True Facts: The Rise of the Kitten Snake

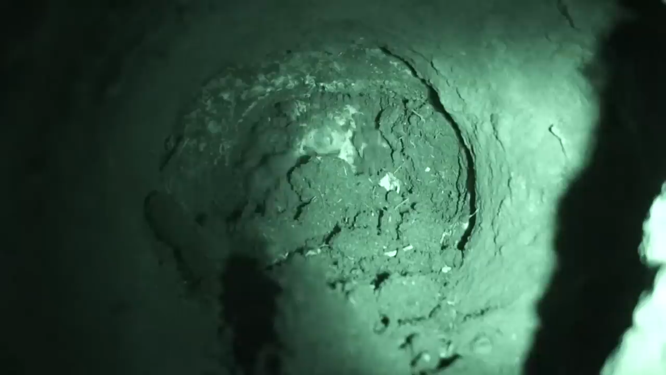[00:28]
And it can be a challenge if your favorite snack is packaged in a maze of tunnels.
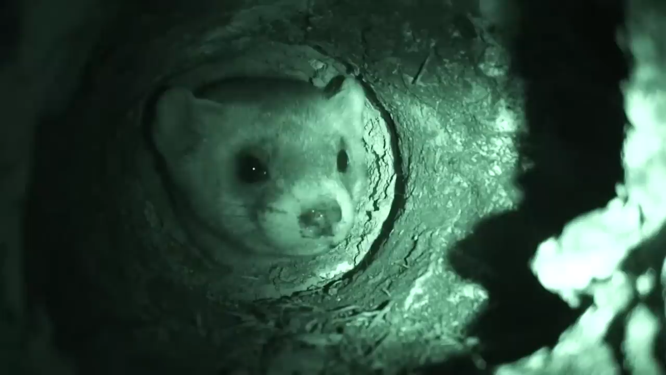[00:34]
So the innovation of the Mastelids, like this one right here, was to develop a body plan that could go right into the tunnels after them.
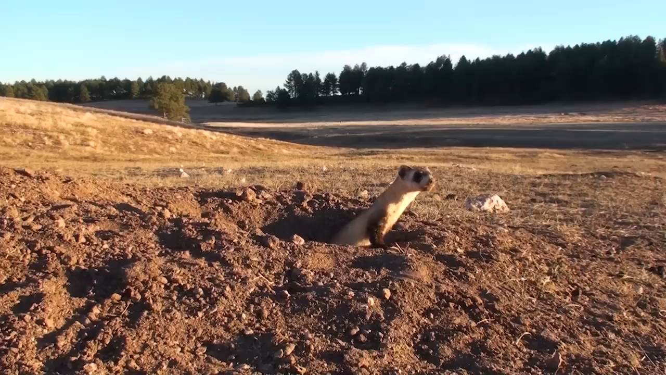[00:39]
Their bodies got longer and their legs shorter, until they took the form of a kitten snake. Which is obviously awesome, but there's trade-offs just like anything else.
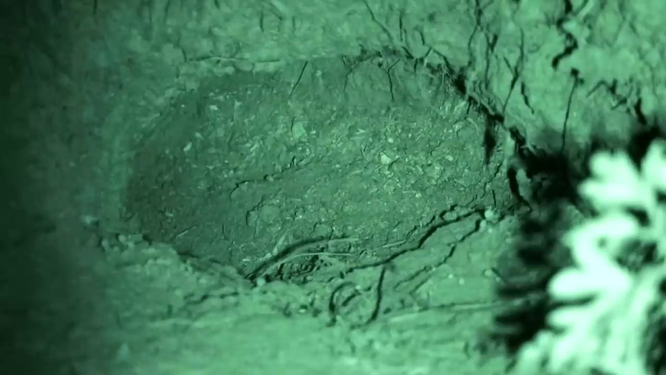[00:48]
You can see how good a ferret is in a tunnel. I mean, that's some crouched-down walking right there. But if you're all stretched out like that, you're basically planking the whole time.
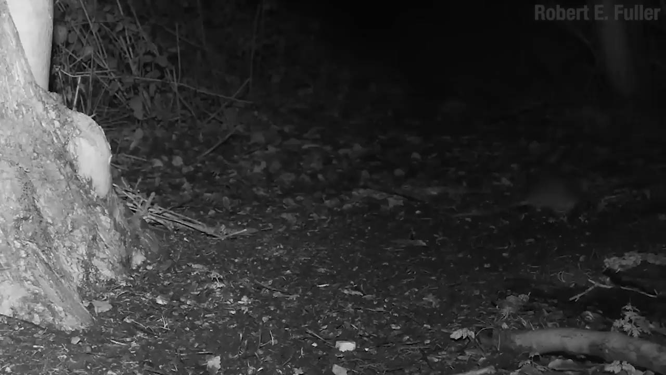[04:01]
But listen, I don't mean to make it sound like rodents are pushovers. A rat, for example, will put up quite a fight. I mean, look at that. The rat goes right in. And the stoat's like, finally, someone worthy. And then it gets all crouching tiger, hidden dragon from there. And sometimes you gotta know when to give up.
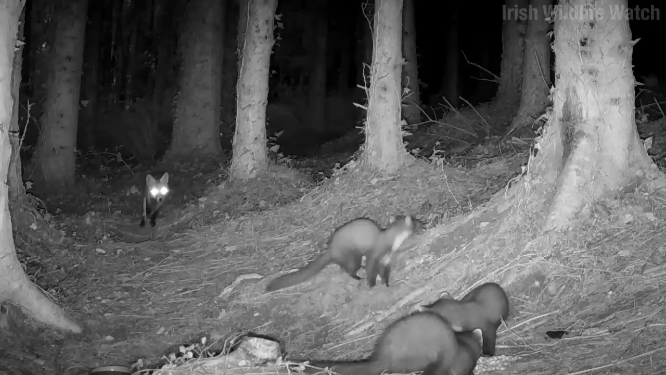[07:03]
I mean, those pine martens there aren't that much smaller than the fox, but they're still quite comfortable up in the trees.